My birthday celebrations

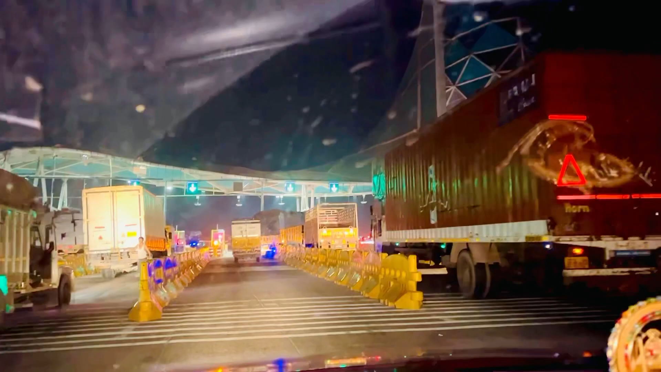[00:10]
और यहां पर हम आप आ चुके हैं लास्ट बारे टोल्टेक्स पर कि जहां पर काफी भीड़ार काफी रस काफी जाम लगा हुआ है और गाड़ियां पीछे � देखते हैं अब क्या होता है तोल
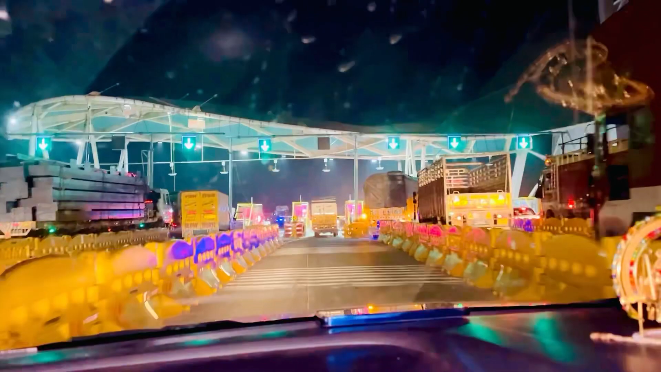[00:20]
में यह देख सकते हैं आप तोल्टेक्स जो भी गाजियाबाद मुर्थल के लिए जाएंगे यहां पर आपको सो रुपर का टोल्टेक्स देना होगा और दुहाई से चणने की पत्ची दिखानी होगा तो अब यह देखिए गाइस कि यह � हो दी है इसलिए
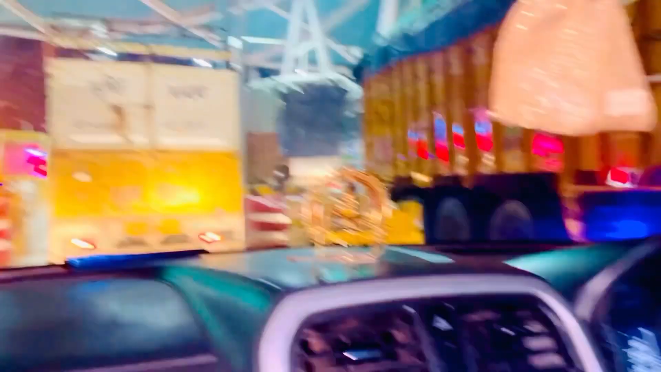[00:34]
हो दी है क्योंकि इनके फास्टैक्स ब्लोग है और यह गाड़िया पीछे
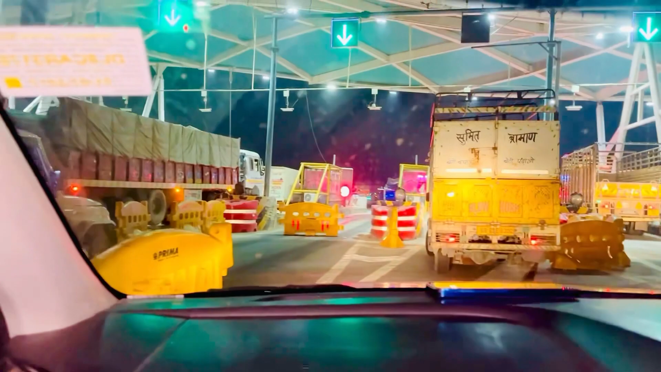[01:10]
लोगों से बच करेंगा क्यों कि यहां खुछ भी हो सकता है गारी चक्रा सकती है गारी बैफ आट भी बच सकती है इनकी पशे हम पांच्छे जा नहीं है बजावी सकते हैं लेकिन ऐसा रस्ते में ऐसा करना भैतन नहीं होग
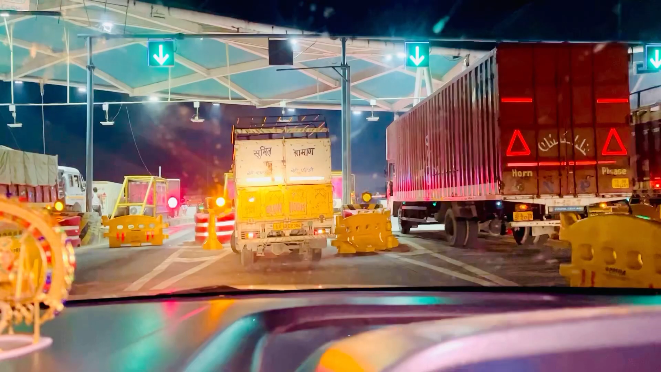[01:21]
तो अब देख रहे हो यह इस तक से किस तक से बैक कर रहा है लेकिन उससे पहले ही हम अपनी गाड़ी बैक कर ली
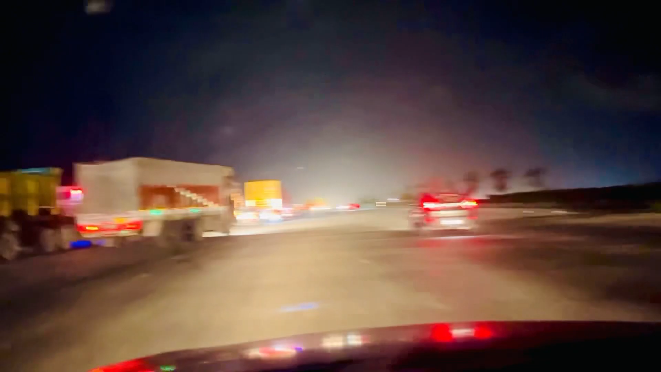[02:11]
अब हम जो है आगे की जर्णी के लिए निकल चुक रहे हैं यह लास्ट पढ़ता
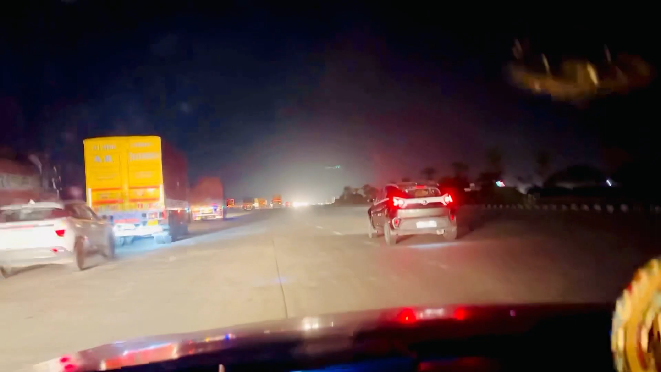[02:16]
है अब हम जो है आपको आगे का भी ओड़ा दिखाएंगे और आप लगतार हमारे साथ बने रही है
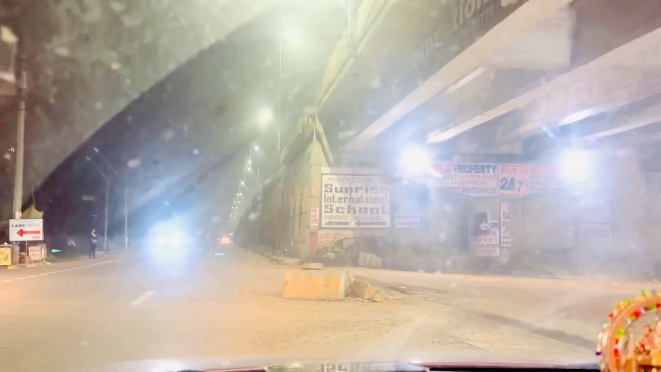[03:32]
की तरफ चलेंगे करनाल सोनीपत पानीपत की तरफ चलेंगे
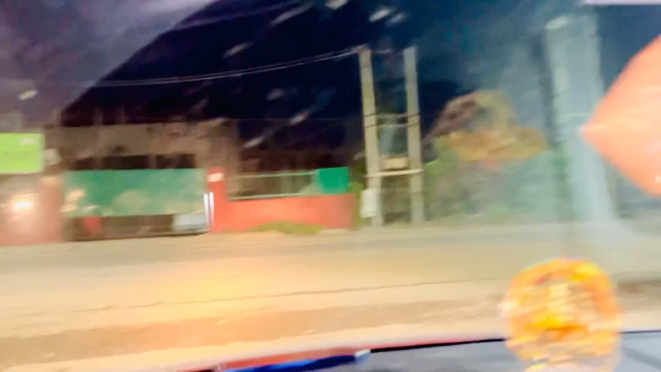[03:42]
टैस्टी नेशन पर पहुच जाएंगे जो हमने डैस्टी नेशन टैक की वी है हवाई अड़ा मूरसल हदिया
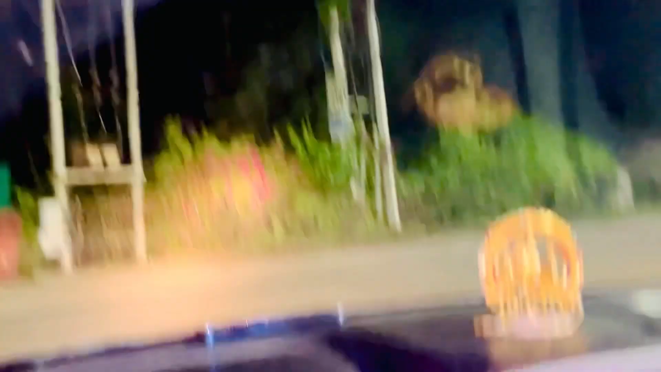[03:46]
है तो आप देख सकते हैं यूटरन ले लिया है हमने और अब हम सीधे जो है चल दिये
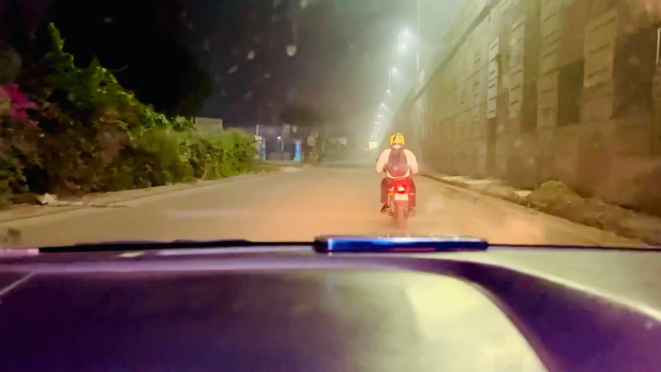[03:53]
हैं लगब 15 मिनट के दूरी पर हम पहुच जाएंगे और आप आपको आगे कभी लगातार बने रही है हम
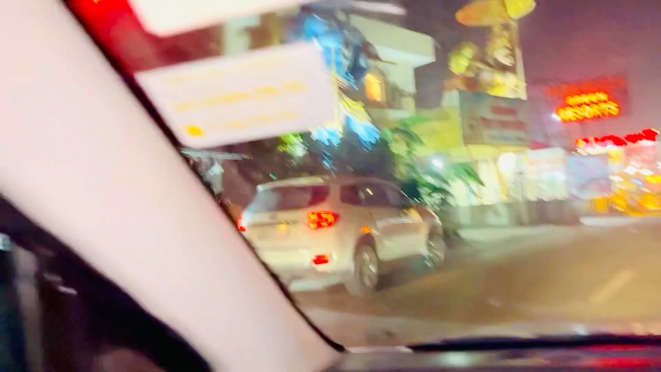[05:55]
हनवान जी का मंदिर भी है मनो कामना सिद्धी हनवान
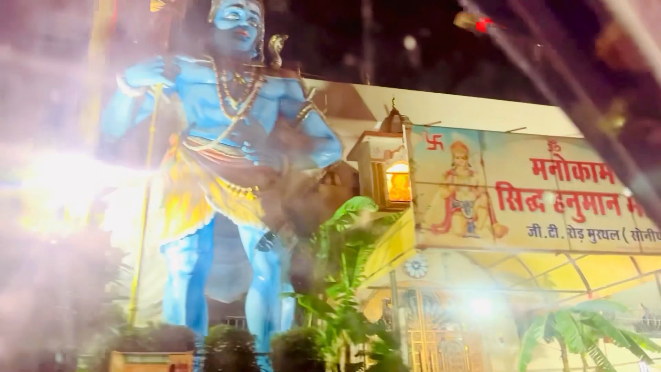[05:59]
मंदर और आप देख सकते हैं पार्क प्लाजा गुलसन ढाबा मननत बहुत
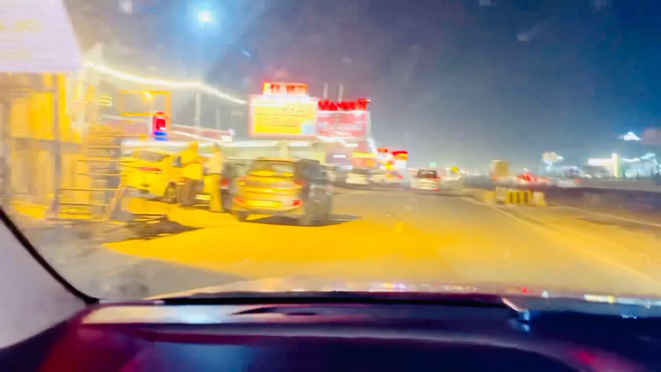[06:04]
अच्छे अच्छे डावे आपको आप देखने के लिए मिल सकते हैं आप अपनी फैबली के साथ आए एक पार जरूर यहां पर बैटिल खानफ आए और मनत 24 यह भी मनत 24 मूर्थल की जान
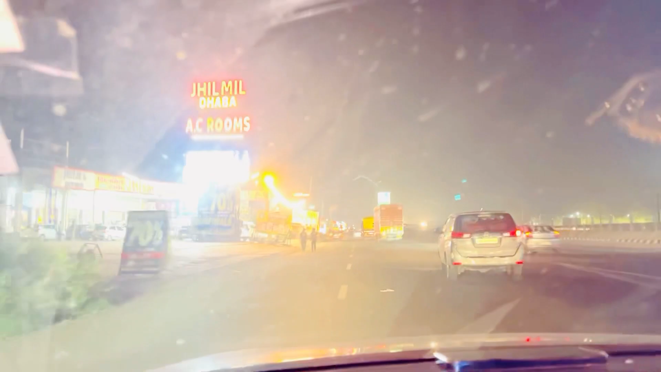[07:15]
ढावा यह देंखिए भी हैं और इसी राइट पर हम चलते रहेंगे तो तेजर्स,